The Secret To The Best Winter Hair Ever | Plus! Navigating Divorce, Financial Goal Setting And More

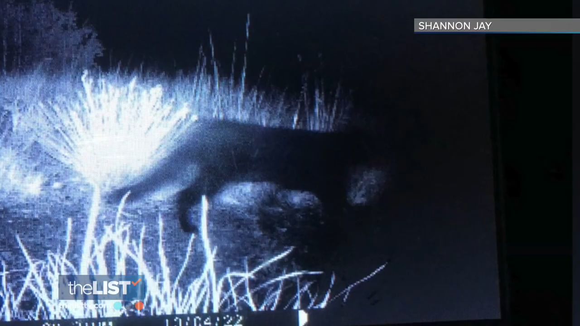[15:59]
Shannon Jay spent months looking for Max by placing cat food and thermal
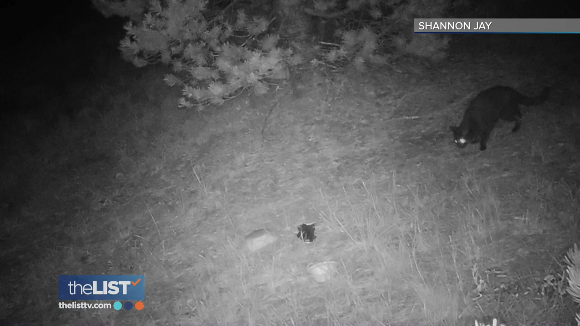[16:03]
cameras throughout the entire National Park until one day he was able to rescue Max from the middle of a snowstorm.